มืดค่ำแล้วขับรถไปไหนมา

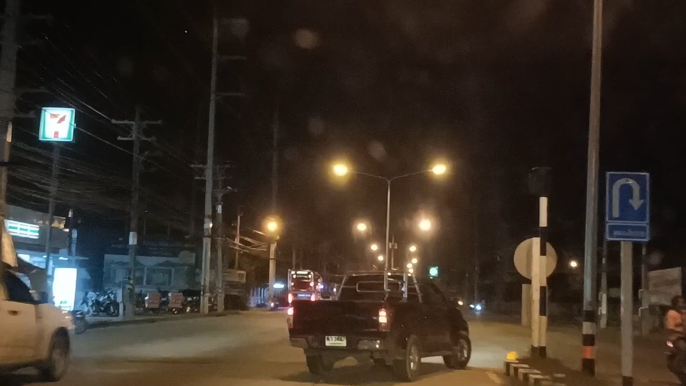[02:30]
ีเยอะอยู่เดี๋ยวเราจอดรอสักพักนะครับ
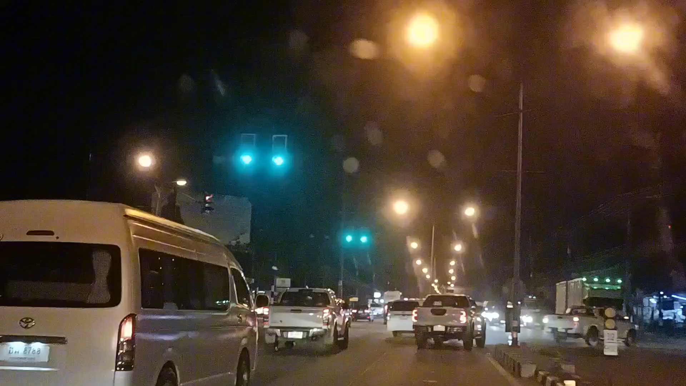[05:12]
ไฟเขียวพอดีเลยยูเทิร์นครับเดี๋ยวเรายูเทิร์นครับยูเทิร์นอีกครั้งหนึ่ง